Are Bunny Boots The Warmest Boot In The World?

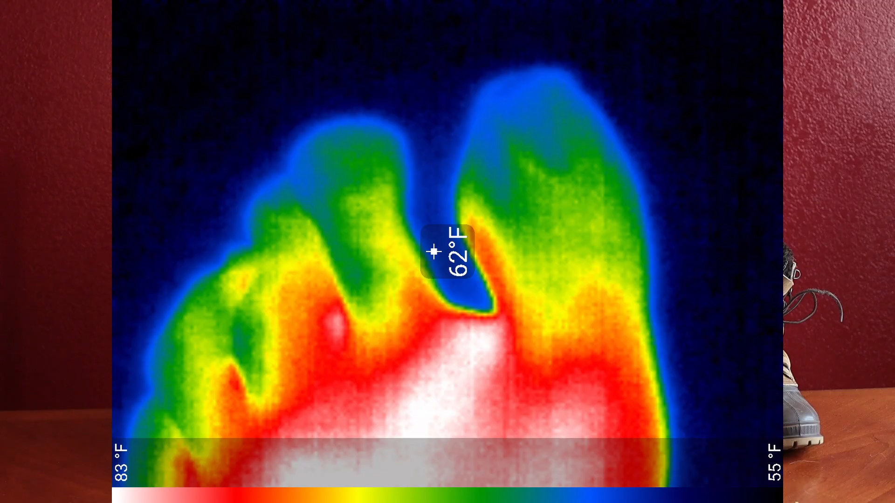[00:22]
On screen: spot 62°F, scale top 83°F, scale bottom 55°F
We're going to run some tests, some tests that you've hopefully never seen before on YouTube, and we are going to kind of compare it to a couple different winter boots.
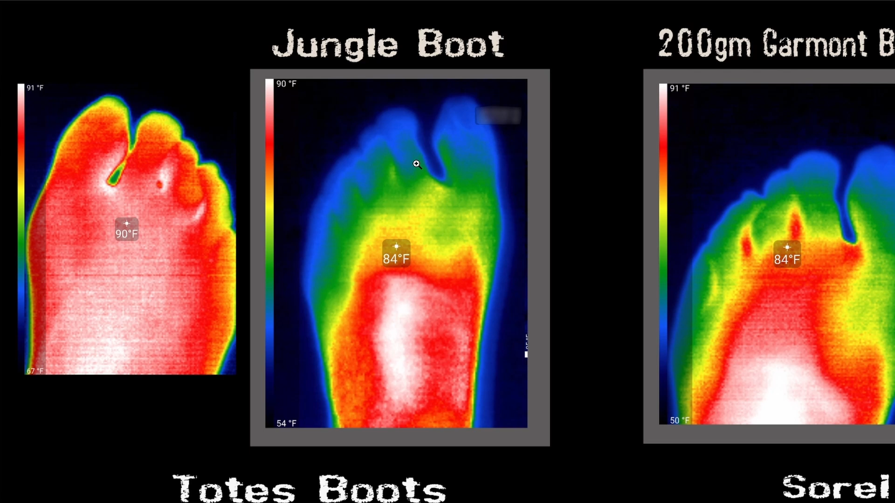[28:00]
So as we're going through, you can see it kind of rise back out a little bit. All right, so the first one is the jungle boot. I want to show you something special with this. So I tried to take a reading of my toes and they were at least the knuckle there was only 78 degrees. That seems pretty cold. And I can tell you my feet definitely and my toes are definitely very cold. But I don't want to use this photo to compare to the other pictures because it's closer up and it changes the way the ratios work with the colors.
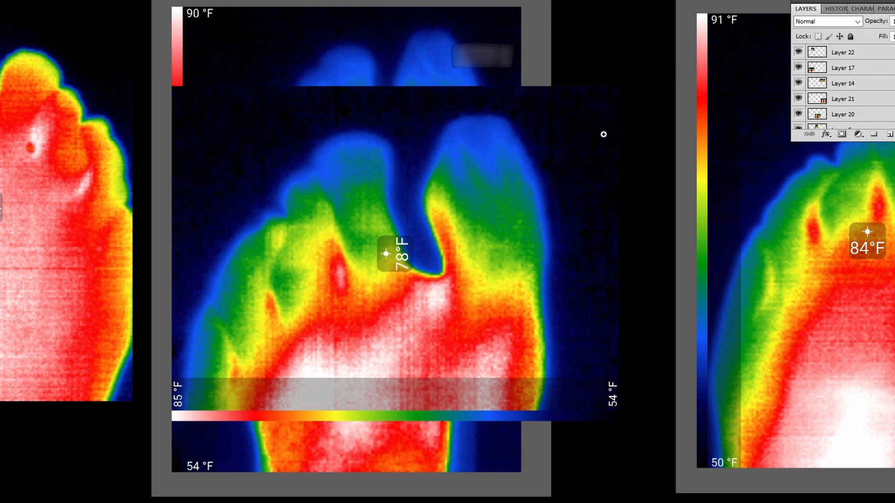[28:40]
So we can't use the picture in that respect, but we can use this little dot for temperature anyway.
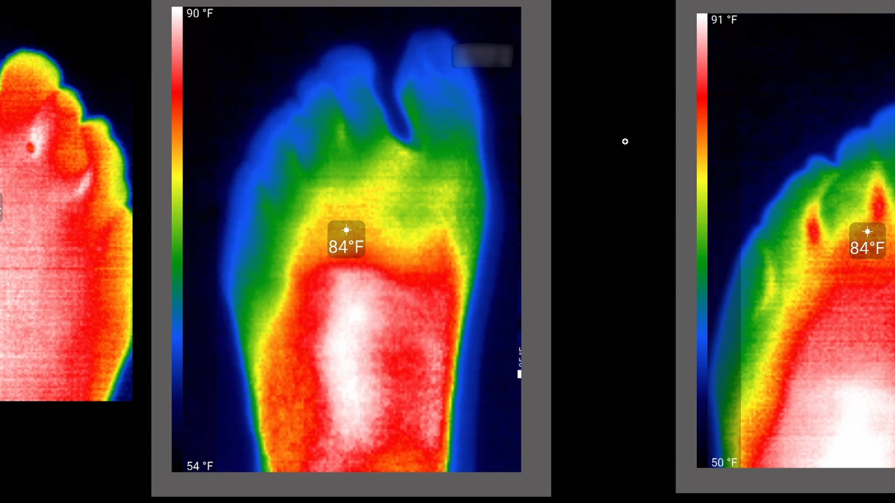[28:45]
All right, so here we go.
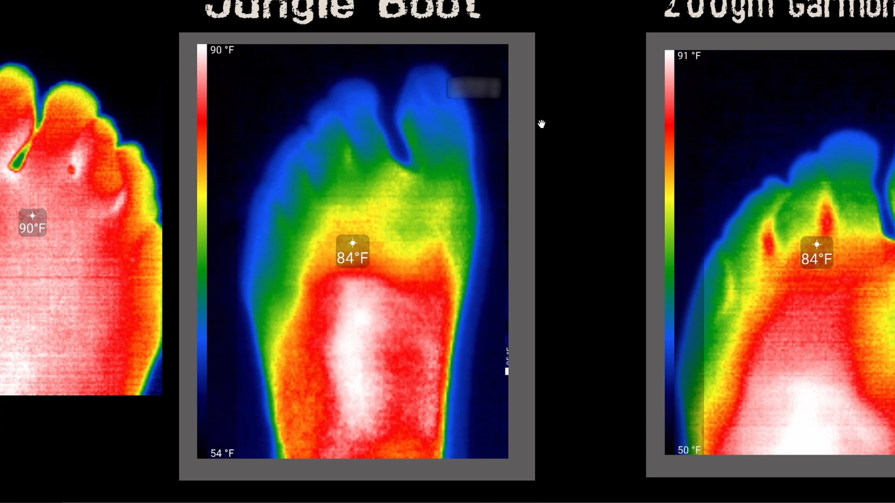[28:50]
So yes, this is the jungle boot and you can see my toes were very cold and the rest of the upper part of my feet are very cold.
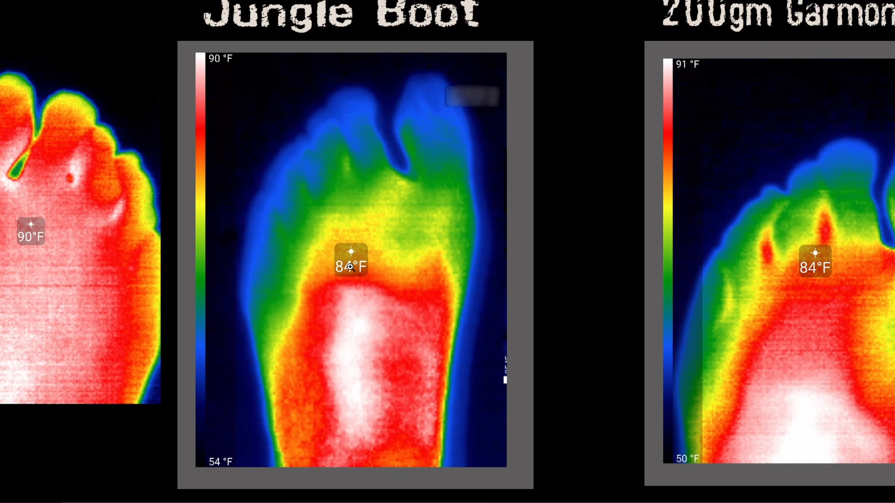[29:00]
And even the warm part that's white was only 90 degrees. So now if you move up to the Garmont boot, which is a 200 gram boot, you can see that it was one degree warmer up in here. And it gets the warmth, you can see travel down a little bit further.
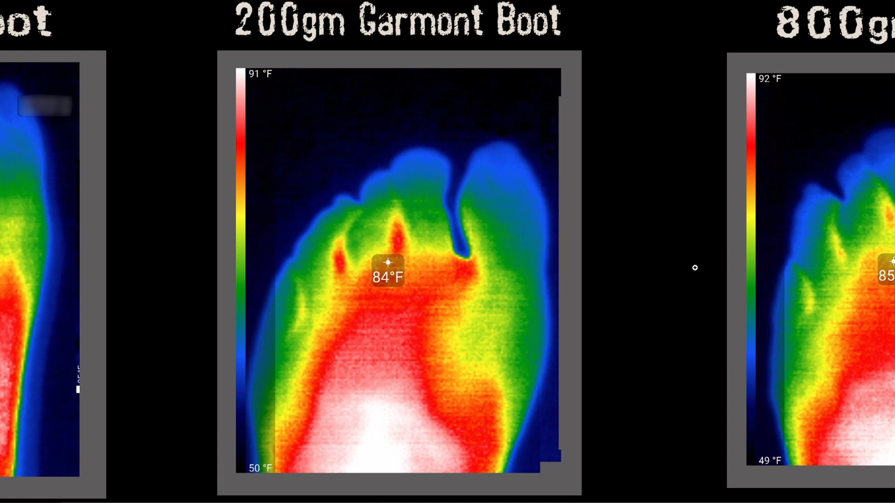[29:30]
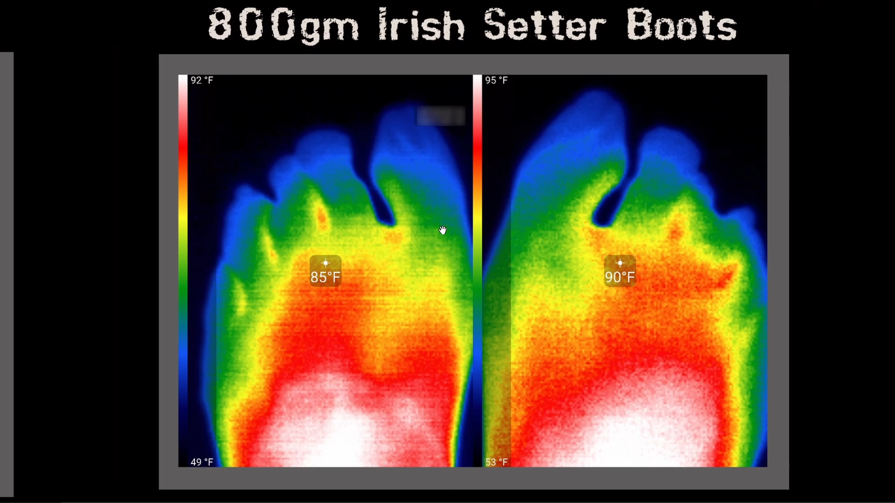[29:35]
And then with the 800 gram iris setter boot, once again, you can also see that the warmth traveled down a little more. And also the top temperature was a little higher.
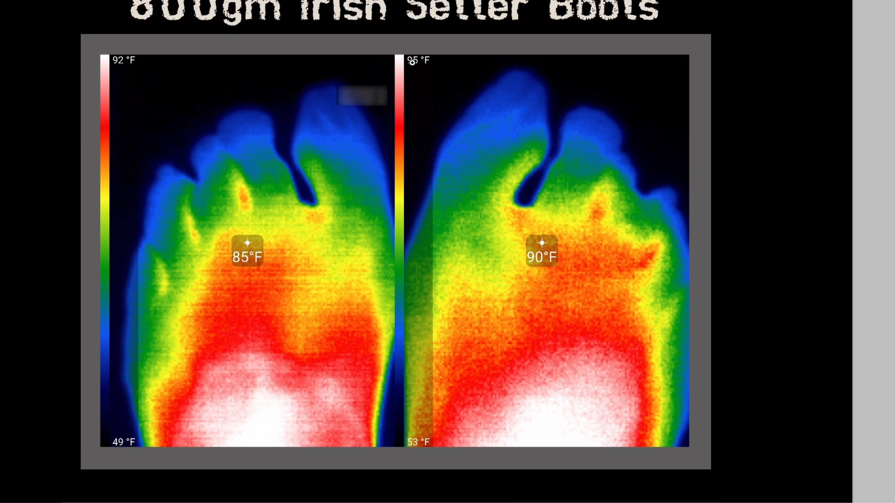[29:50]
With the totes boot, I have to be honest, this boot is very large for my foot. It's not my boot. So I kind of crammed my foot into the front of the boot, you know, so it's kind of was touching the boot. So the numbers are probably going to be a little off. But nonetheless, we tested it and it did, you know, decently okay.
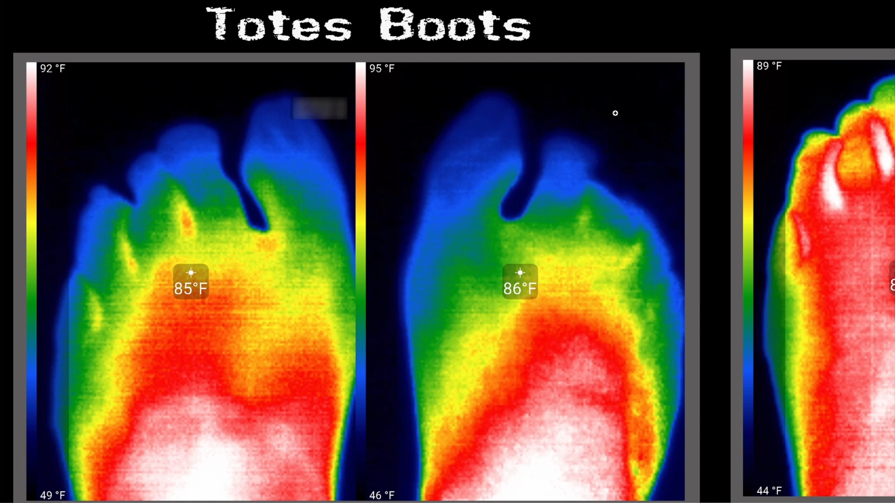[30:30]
And then I had done actually a another test before this, but it was my foot was further back. And obviously, then there was a lot of room up front. And so that they obviously did, they would do really well because you have got more air insulation in the front. So this one's probably the least accurate of all the ones that we tested. Just because this boot is just, it's hard to get a good reading because either my foot was too far forward or too far back.
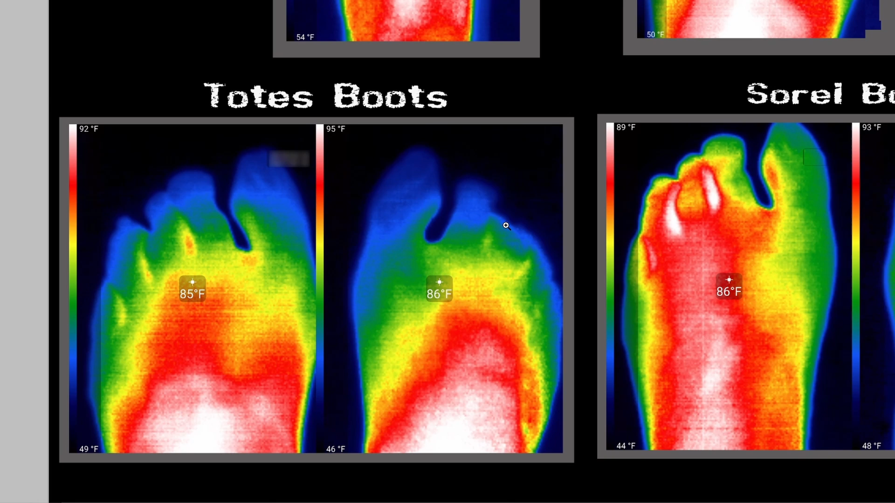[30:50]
So then you have the Sorrel boot. And you can see then when we made some really big gains with the warmth coming down. As well as we also had some higher numbers at the top,
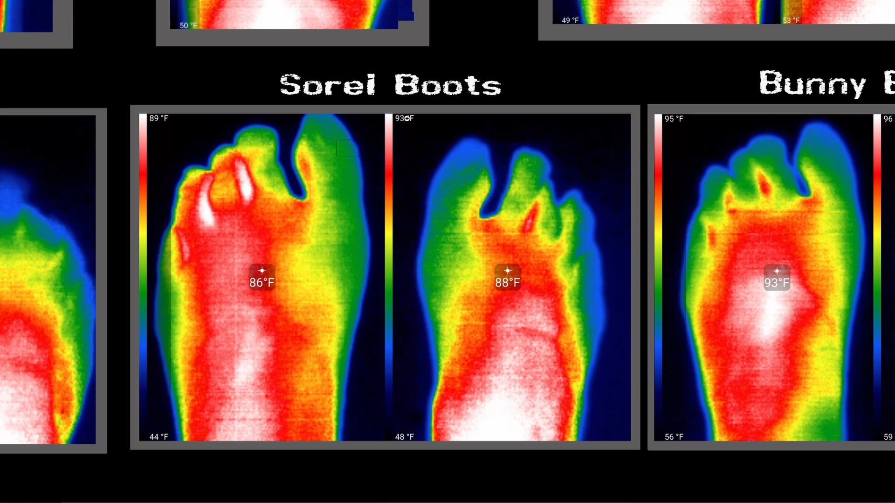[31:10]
and they definitely felt quite a bit warmer. And then we have the bunny boot, which you can see also had a really even higher numbers for the top of the foot.
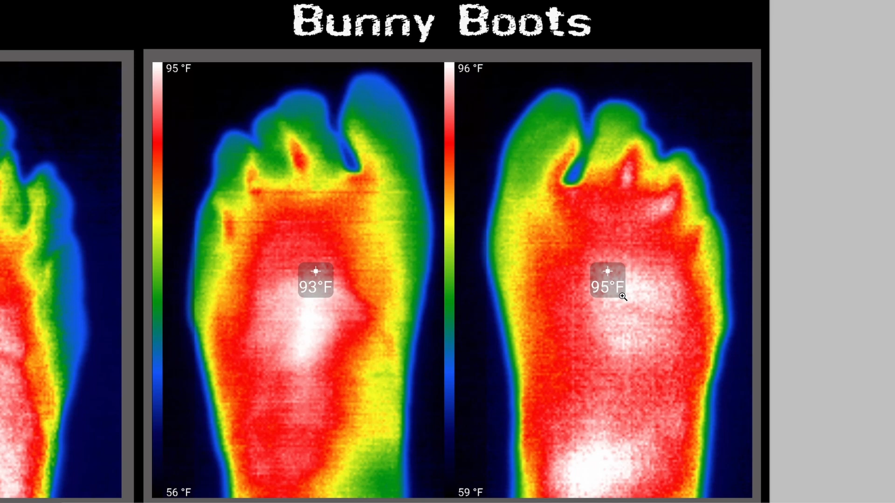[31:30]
And the toes were also pretty warm as well. They weren't too bad.